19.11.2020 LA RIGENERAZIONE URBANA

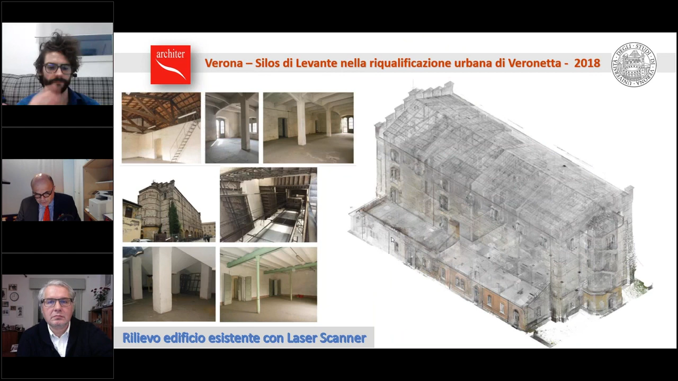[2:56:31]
il rilievo scanner laser e fotogrammetrico terrestre è stata condotta una puntuale mappatura del degrado murario e delle lesioni strutturali questi sono i rilievi prodotti dalla restituzione grafica delle nuvole dei punti conseguente al rilievo scanner
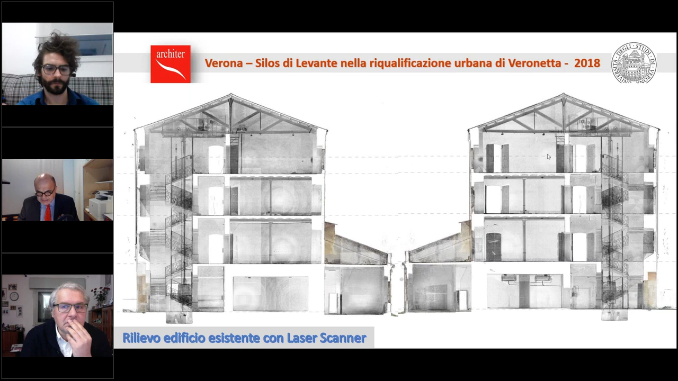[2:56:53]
laser questa zona bianca non è stata accessibile perché è occupata dai silos che vi mostrerò dopo ma sostanzialmente questo rilievo
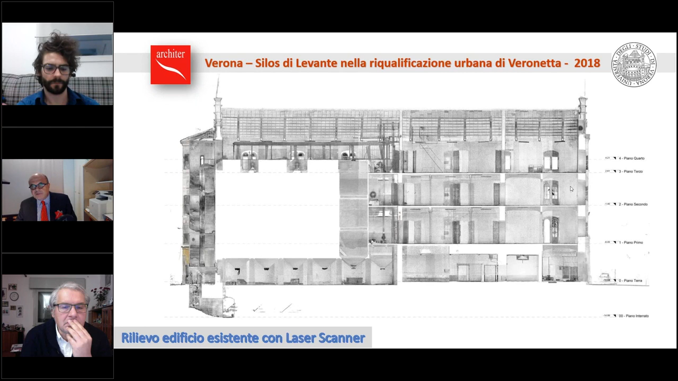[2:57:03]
ha consentito di rappresentare in maniera puntuale lo stato del fabbricato per poter poi condurre
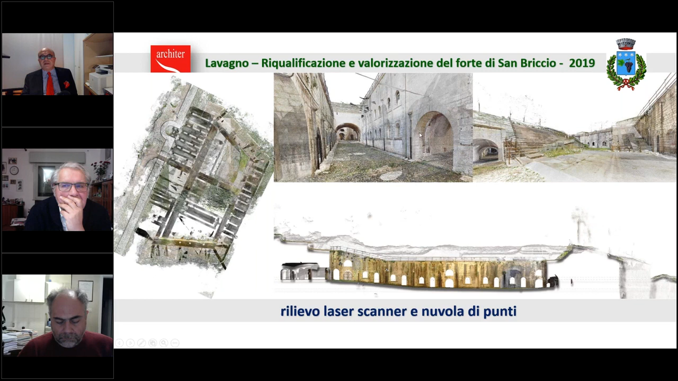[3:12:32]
realizzato dai topografi molto bravi ecco questo è la restituzione degli spazi interni che ci hanno consentito di